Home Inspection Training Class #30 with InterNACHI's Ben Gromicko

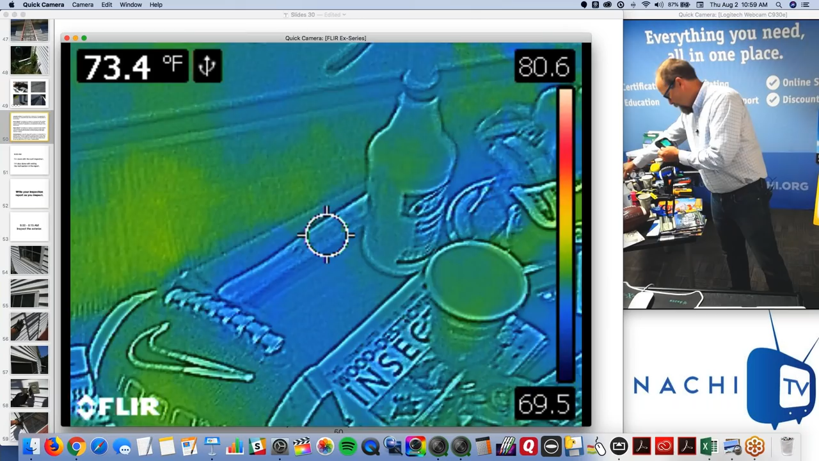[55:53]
On screen: spot 73.4°F
If you can somehow manipulate the environment, right,
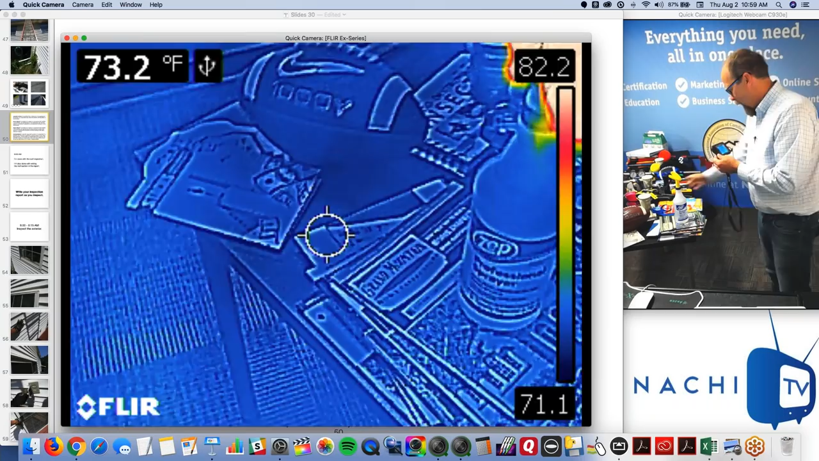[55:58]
On screen: spot 73.2°F
and you know how some principles of building science work, right, then you can see things with this.
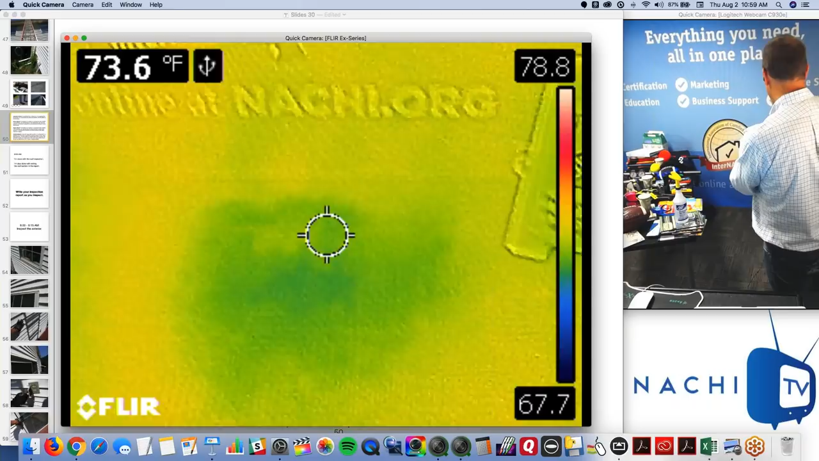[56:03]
On screen: spot 73.6°F
Right? So, as the water was sprayed,
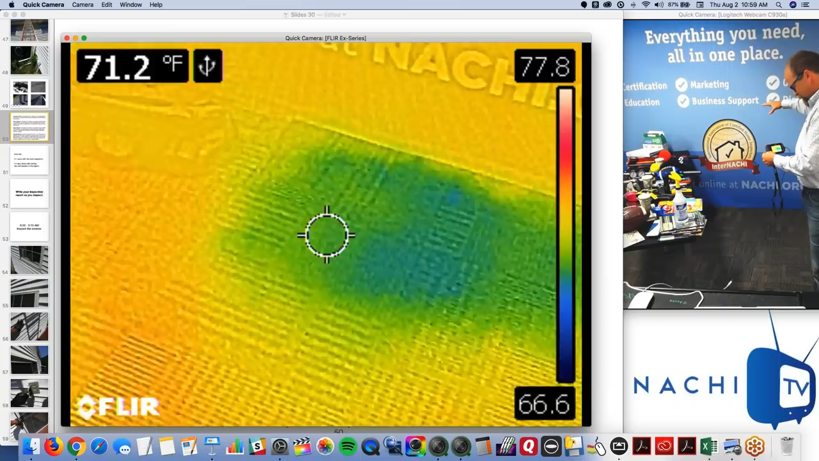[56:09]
On screen: spot 71.2°F
it evaporated and cooled off and it landed on the floor.
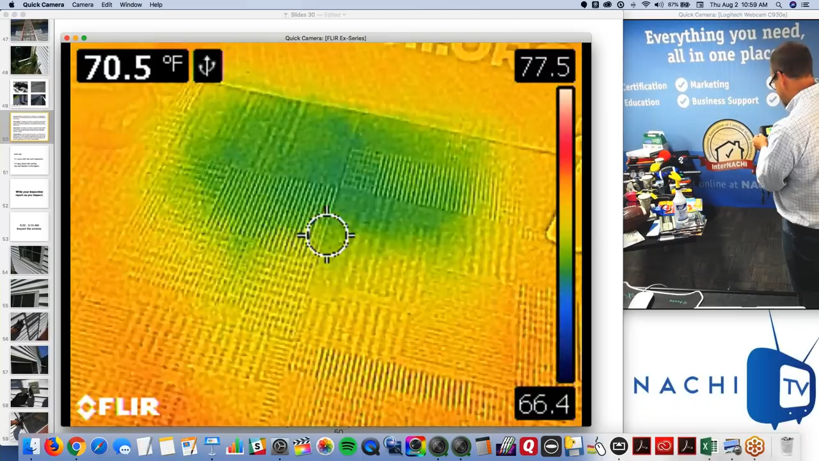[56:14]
On screen: spot 70.5°F
And now, from 10 feet away, I can see that we have a cold spot. And with my moisture meter, I can confirm that it's water.
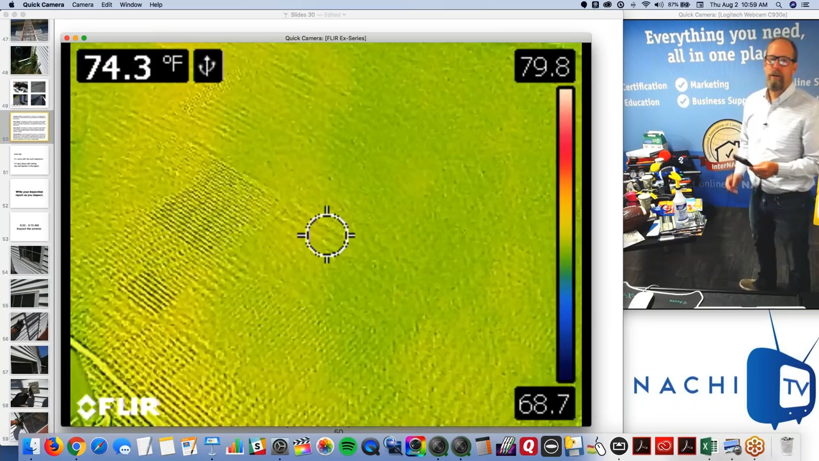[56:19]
On screen: spot 74.3°F
If you can change the temperature of your environment, things like this water bottle jump out at you.